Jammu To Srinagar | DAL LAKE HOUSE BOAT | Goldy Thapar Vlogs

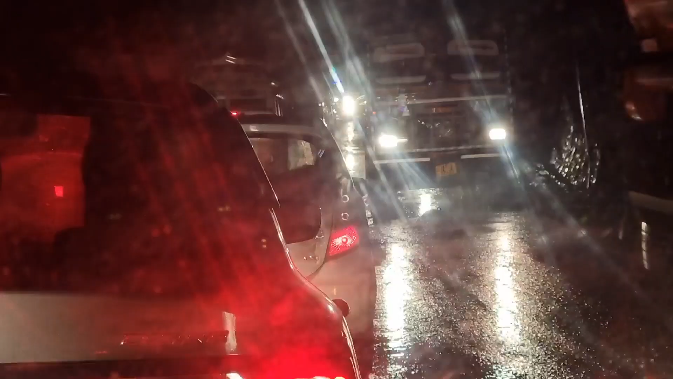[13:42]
हाँ जी, जगह आ गई है बनिहाल, और अभी भी जाम लगा हुआ है इधर, 5-7-10 मिनट अभी भी यहाँ हो चुके हैं हमारे को खड़े हुए, देखो कितनी देर और रुकना पड़ेगा।
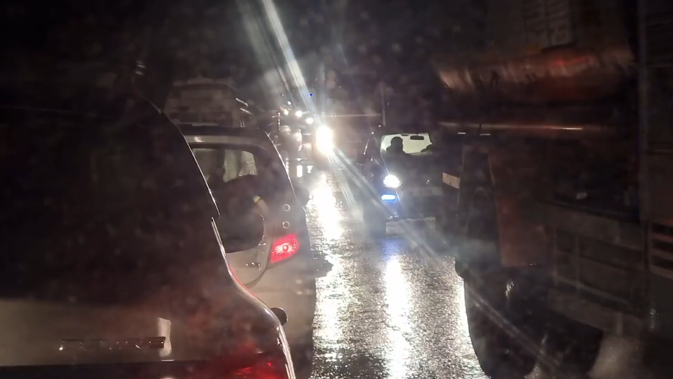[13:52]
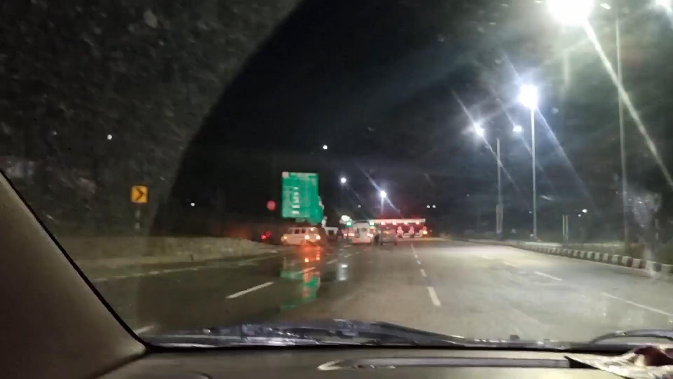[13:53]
लो जी टोल आ गया, हाईवे मस्त है, बहुत बढ़िया 4 लेन हाईवे हो चुका है, पीछे जो है ना बनिहाल तक सिंगल था, रोड भी बन, मतलब कंस्ट्रक्शन वर्क चल रहा था, काफ़ी रोड बन रहा है, और अब टोल आ गया है आगे सारा जो है श्रीनगर तक 4 लेन। लो जी टनल आ गई है, नेशनल हाईवे टनल,
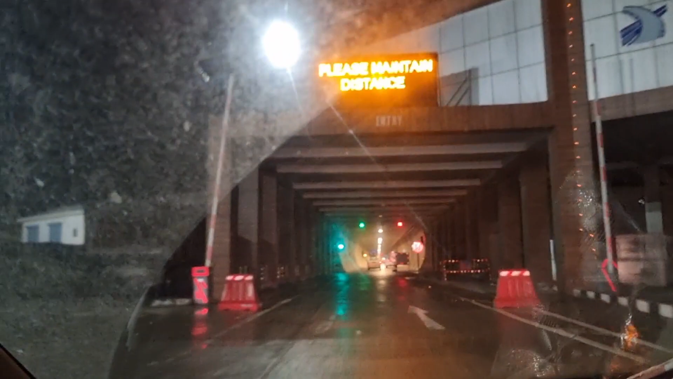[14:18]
बनिहाल टनल बोलते हैं या जो भी, काफ़ी लंबी टनल आई है और लाइटिंग भी बड़ी मस्त चल रही है अंदर,
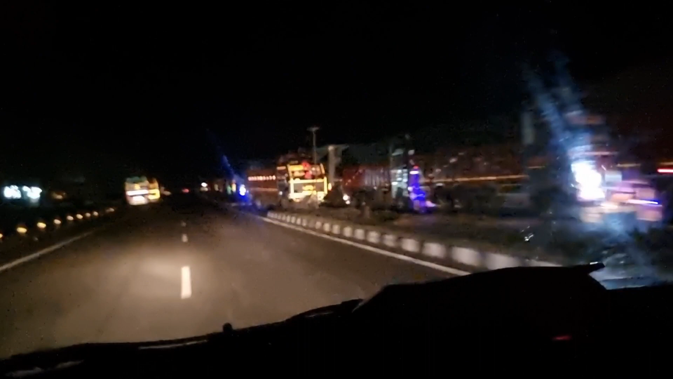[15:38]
और ये आपका बनिहाल की तरफ बहुत जबरदस्त जाम है।
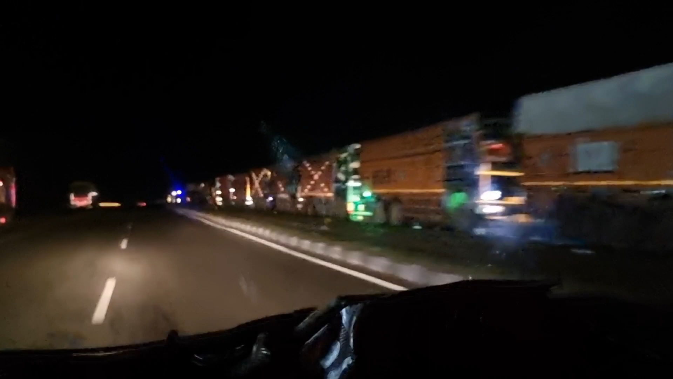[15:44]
देखो ट्रकों का पीछे 3 किलोमीटर से देखते आ रहे हैं और आगे पता नहीं कितना ही ज्यादा लगा हुआ है। ठंड लग रही थी तो ये रास्ते में अभी फिलहाल ढाबे पे ली है शॉल,
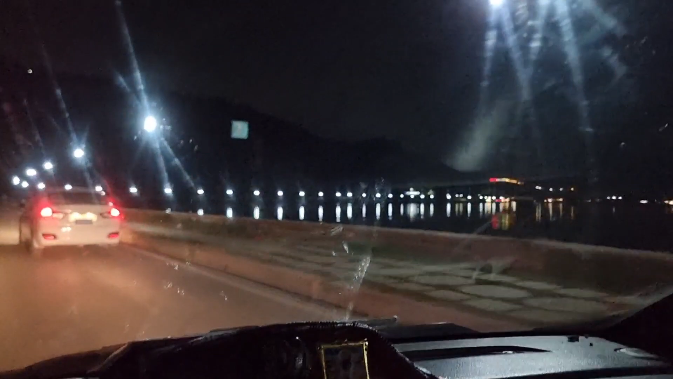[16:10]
लो जी पहुंच गए हम श्रीनगर, डल लेक की रोड पे घूम रहे हैं, ये सामने डल लेक है।